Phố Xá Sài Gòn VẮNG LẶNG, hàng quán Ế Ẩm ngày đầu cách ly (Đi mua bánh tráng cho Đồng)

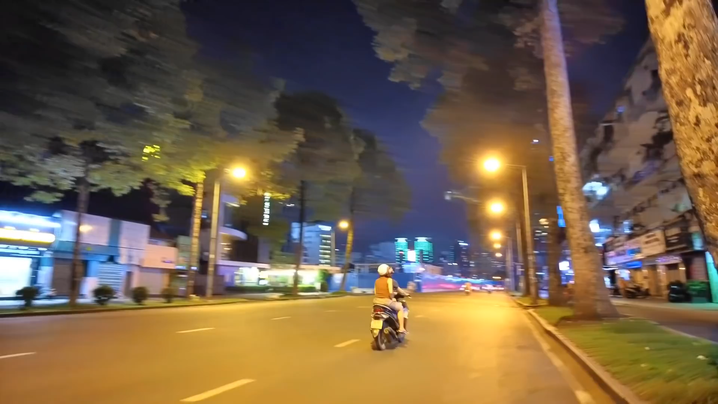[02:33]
đi tha hồ lựa mua sắm như ngày xưa. Ngày xưa tung tăng đi siêu thị, đi lựa chọn, nhưng mà bây giờ thì khác rồi. Các chị thấy đường phố
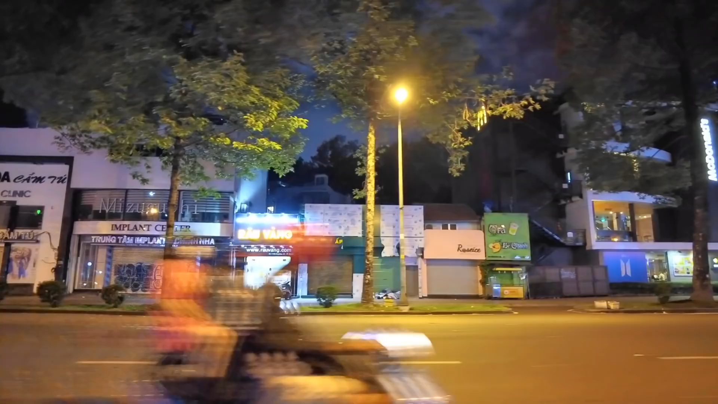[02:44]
ở quận 1 ngày hôm nay nó khác với những tháng về trước nè.
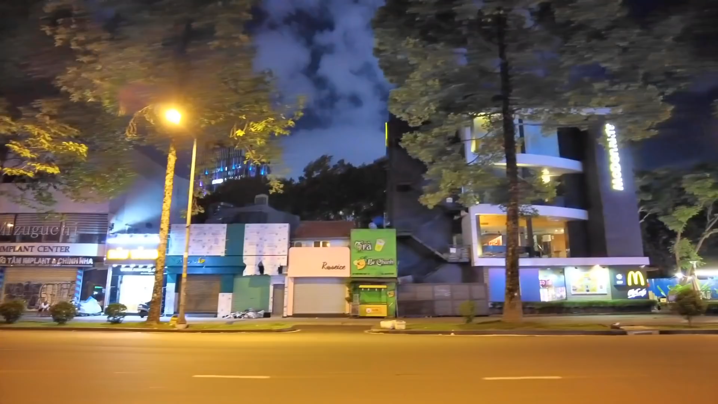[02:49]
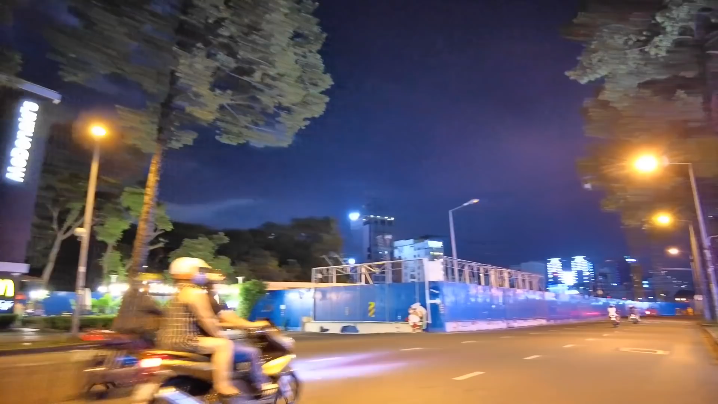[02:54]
Đường xá vắng tanh. Hôm nay tiếp tục chương trình đạp xe đạp đi tập thể dục vòng quanh ở gần nhà, thì sẵn tiện mua
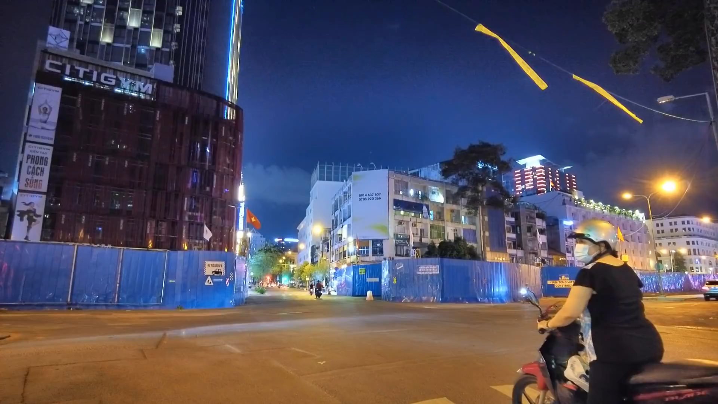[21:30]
Trước mặt chúng ta đó là giao lộ Lê Lợi với lại Baxter, nơi có kem Bạch Đằng, rồi ngày xưa là kem Mai Hương đó.